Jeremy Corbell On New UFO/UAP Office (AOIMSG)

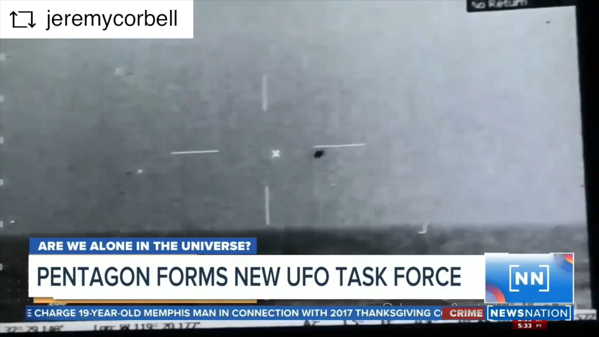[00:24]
The Pentagon releasing cockpit videos of unexplained aerial phenomena, or UAPs. Whoa, splashed. Now the Department of Defense is going a step further, forming a new group to figure out what's zooming around our airspace.